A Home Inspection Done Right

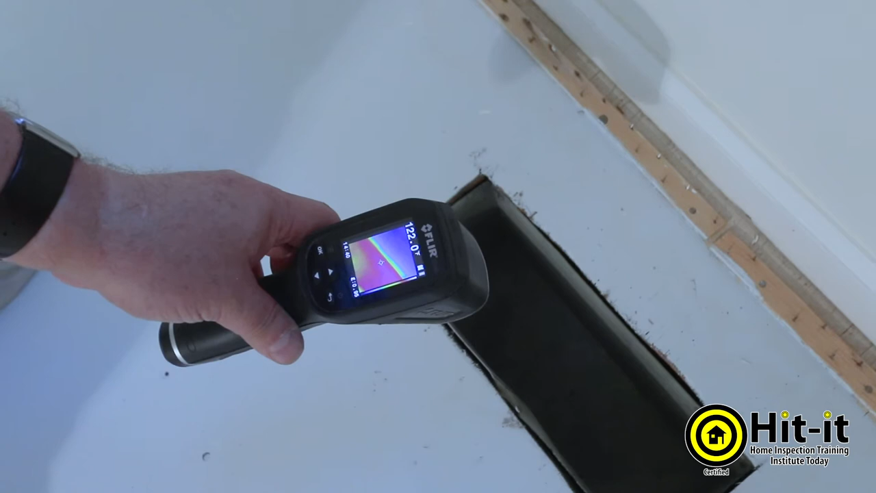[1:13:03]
On screen: spot 122.0°F
this is a 121 degrees coming out of the register which is actually a good reading anywhere between you know with a regular furnace like we have in this house anything really over 110 up to 145 or 50 is fine so we have 122 here as long as we have a similar temperature at all the other registers we're good to go
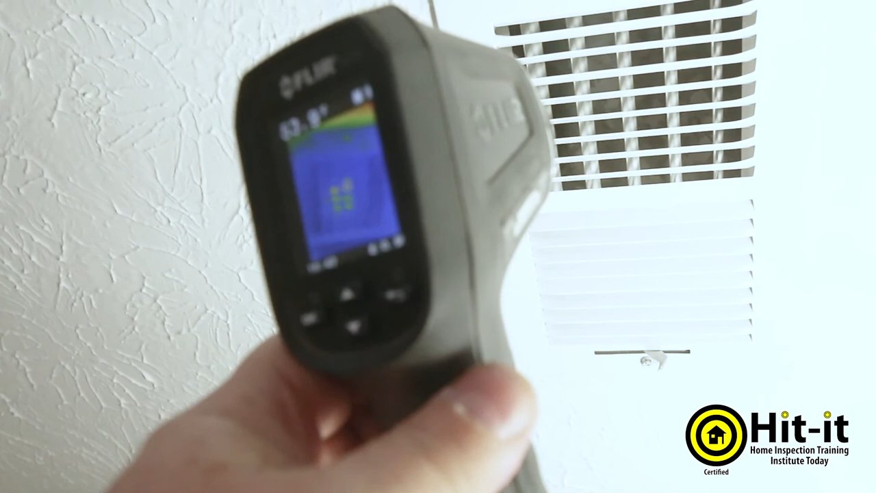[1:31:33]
the closer you can get to that the better uh because you want an accurate reading so i have 53